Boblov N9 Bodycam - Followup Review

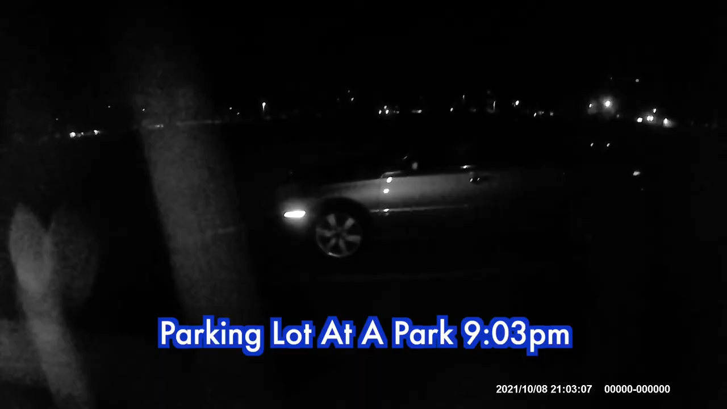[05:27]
Hi, everyone. It's almost 9 o'clock at night. And this is my car.
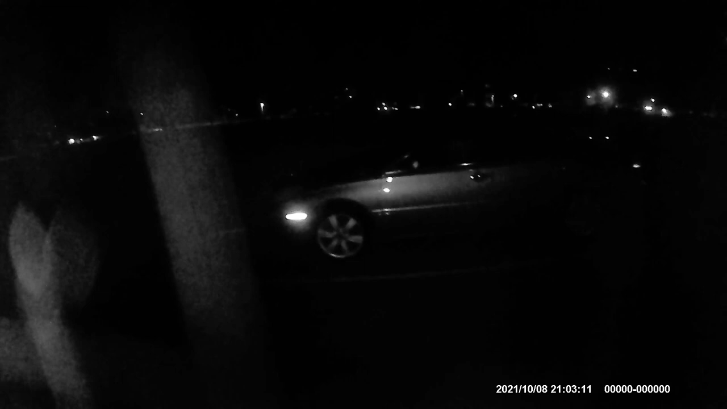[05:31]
So we'll just walk up and see how the night vision looks on this. Setting a nice can there.
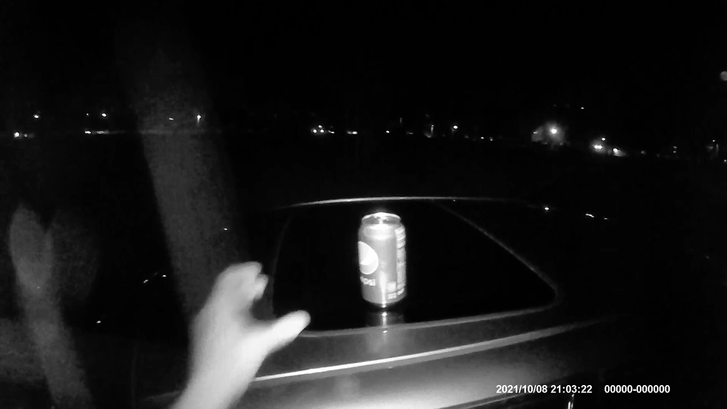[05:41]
I'm about 8 feet away right now. Alrighty, everyone.
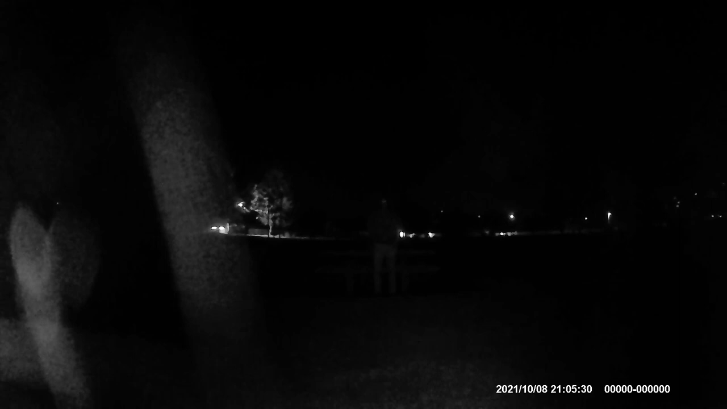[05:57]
It is definitely dark. 18, 16, 14, 12, 10, 8.
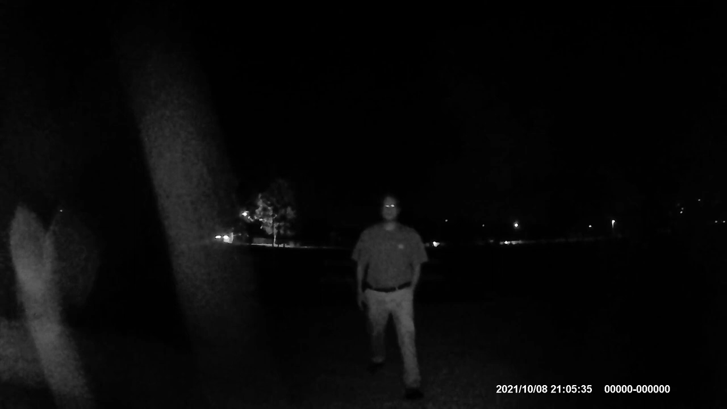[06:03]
6 feet away from you right now. So I hope that you can appreciate the capabilities of the Bobloff N9 camera using the night vision. And earlier you saw the delivery that I did at dusk. It was about 6.30 p.m. And then right now it's 9 and the can on the car, you can see the visibility there. And then, of course, right now I can't see myself. So I'll just have to trust that it is adequate.